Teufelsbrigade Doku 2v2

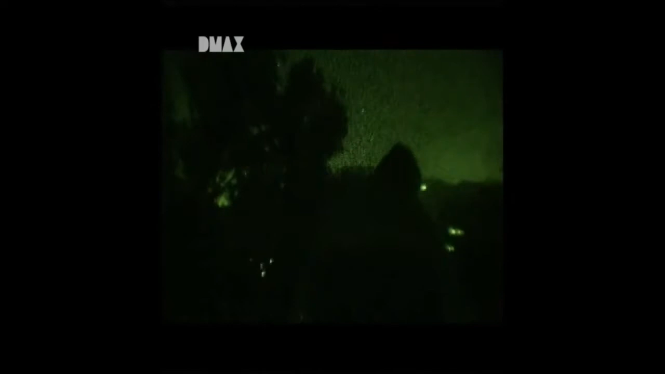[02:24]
Mitternacht. Jetzt ist auch Danny Hassel verunsichert. Die Gruppe hat die Orientierung verloren. Schwieriger Aufstieg, seitdem die Sonne runtergegangen ist. Probleme macht nicht so sehr das Terrain, sondern der Umstand, dass wir nicht sehen können, wohin wir gehen.
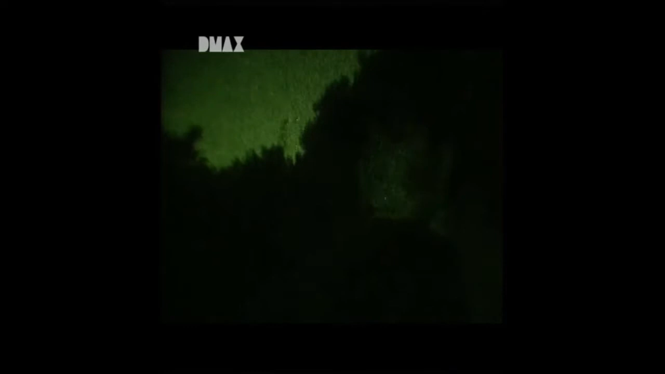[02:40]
Die meisten Jungs schleppen eine Menge Ausrüstung mit. Einer trägt ein großes, schweres Maschinengewehr.
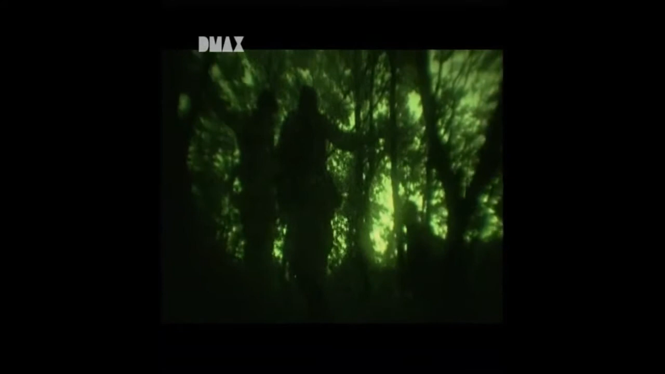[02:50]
Aber anscheinend sind wir jetzt etwa 100 Meter unterhalb der deutschen Stellung. Sie nehmen nur an, dass sie in der Nähe der Felswände sind. Keiner weiß es genau.
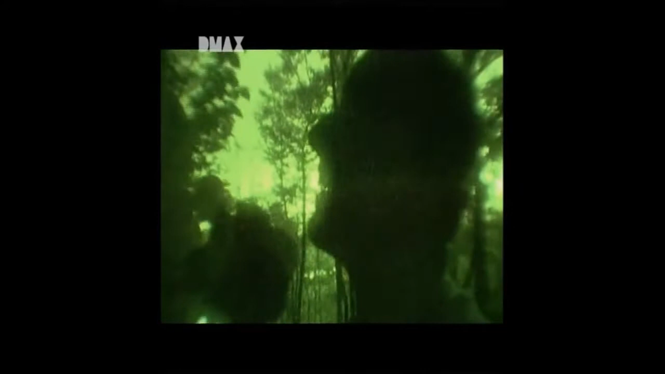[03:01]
Nachts ist das hier schwierig. Bei Tag ist es nur ein kurzes Kletterstück, ein Kinderspiel.
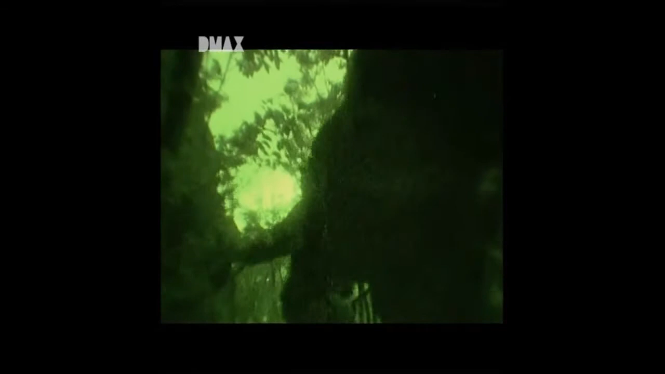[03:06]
Die Gruppe hat sich an diesen Anstieg so herangepirscht, wie man es bei einem echten Spezialeinsatz macht. Ohne Licht und so gut wie geräuschlos. Vor mehr als 60 Jahren blieb der Teufelsbrigade gar nichts anderes übrig, als genau das Gleiche zu tun.
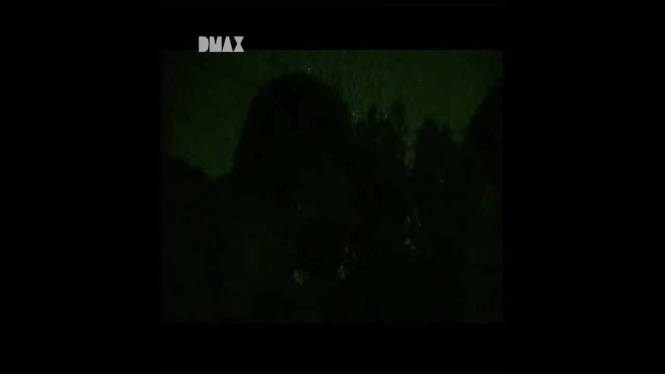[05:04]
Die Manöverteilnehmer haben die Steilwände erreicht. Und auch sie geraten hier in eine höchst gefährliche Situation. Bei totaler Dunkelheit ereignet sich plötzlich ein Felssturz.